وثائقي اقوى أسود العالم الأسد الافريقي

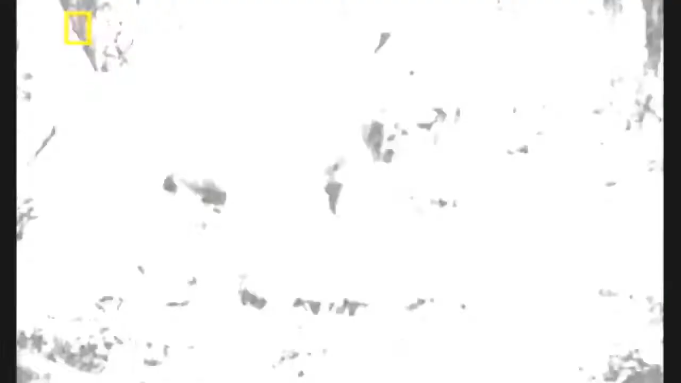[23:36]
كلما اشتد الظلام ازدادت رؤيتها قدرة.
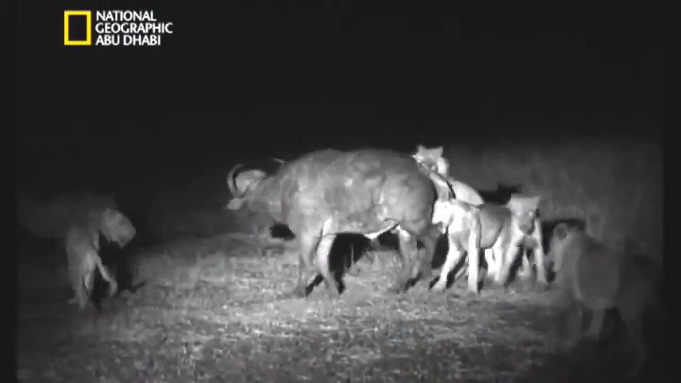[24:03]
والجاموس المطمئن لا يرى شيئاً إلا بعد فوات الأوان.
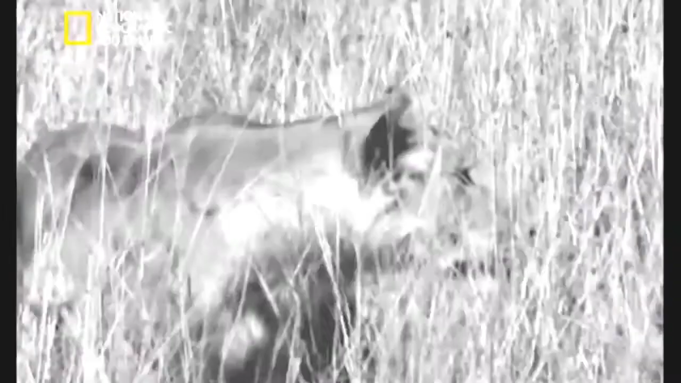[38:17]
ثم تبدأ المهاجمة المخضرمة بشن هجومها.